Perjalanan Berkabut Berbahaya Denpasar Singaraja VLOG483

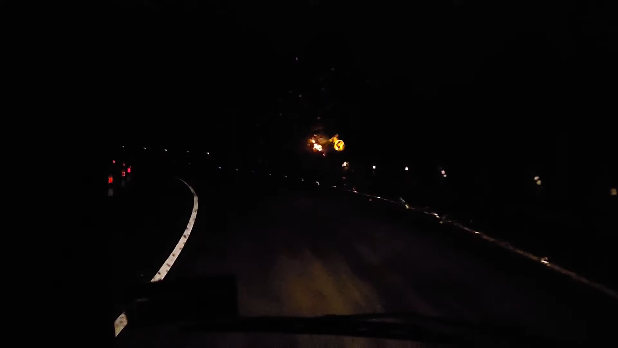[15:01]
Kalau ada mobil di depan, ini dah silau langsung kacanya nih. Gak kelihatan apa nih, Dodo nyupir. Ini kalau gini kita berharap ada sesuatu yang muncul. Enak ya? Wang. Kok aku berharap UFO itu?
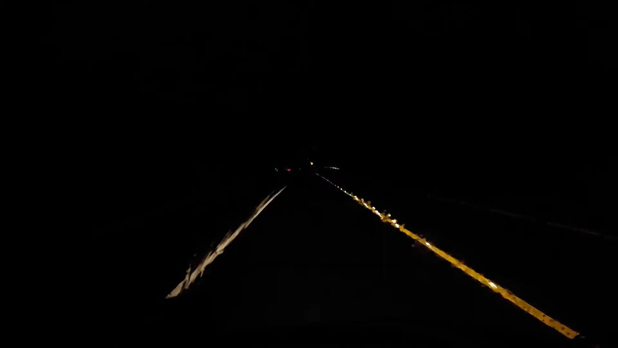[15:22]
Tiba-tiba wah. Wah, itu ada mobil. Kita lihat pasti silau langsung. Wah, langsung silau aku nggak lihat apa.
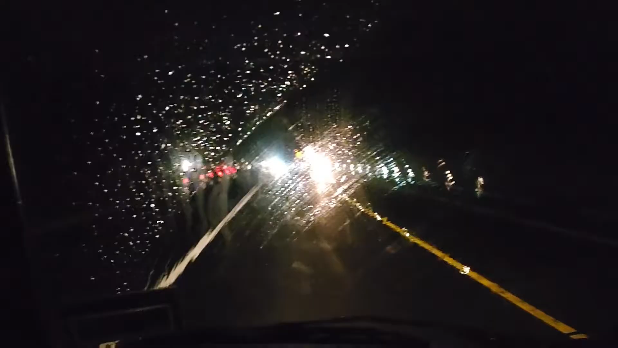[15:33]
Ini kondisinya hujan gerimis, untung nggak deras-deras banget. Ini deras sebenarnya loh, nak. Lumayan deras. Derasnya ngelihat dari lampunya tuh udah rintik air itu.
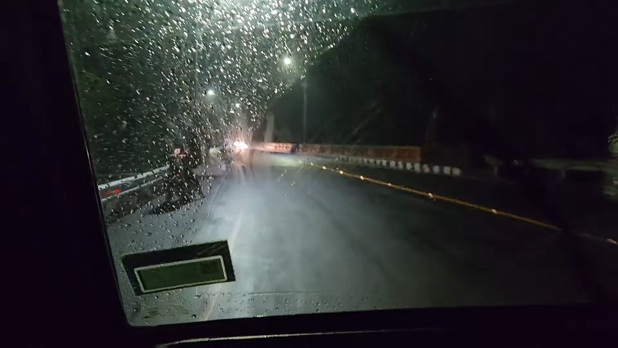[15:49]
Oh, ada orang nongkrong di pinggir jembatan. Marahan. Lagi marahan.
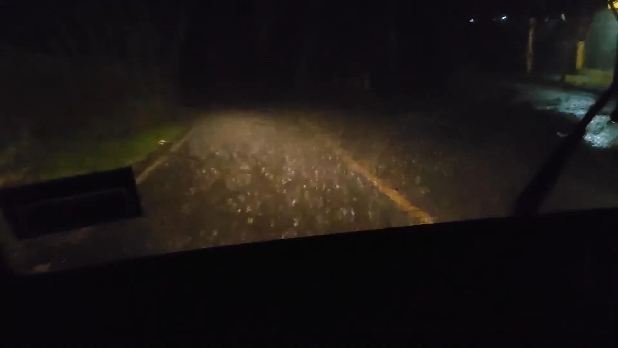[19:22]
Makanya pelan-pelan. Benar-benar gak terlihat, ya. Belok. Belok tajam ya? Tajam. Belok tajam ya? Tajam. Tajam.
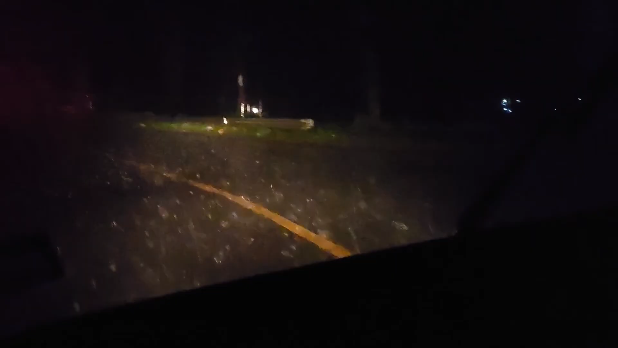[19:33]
Lupa apa dong? Ini yang hotel HI. Oh itu. Ya, hotel. PI Bedugul. Benar-benar ekstrim pulang sekarang ini dong. Kok bisa hujan ya? Padahal waktu ini gak hujan-hujan. Apa daerah sini aja hujan ya? Daerah sini kayaknya hujan. Kalau tadi berkabut ya. Ya, slow.